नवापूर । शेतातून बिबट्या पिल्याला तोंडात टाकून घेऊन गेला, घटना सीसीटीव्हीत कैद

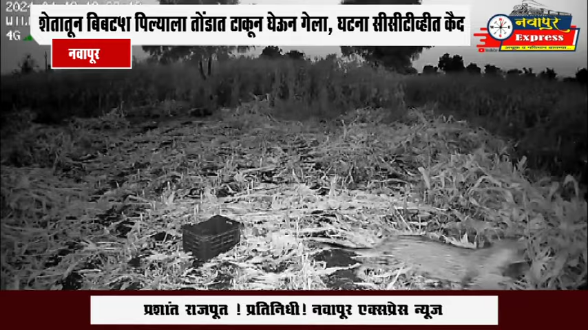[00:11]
દોંગ શેતા તું બિપ્ટા પિલ્યાલા તોંડા ટાકુન ઘેહુંગેલા ઘટના સીસીટેવી કામીરાત કઈદ નવાપુરતલુકેતેલ ડુંગ શીવારાતેલ વિશવાસ ગાવીથી યાંચા શેતાદ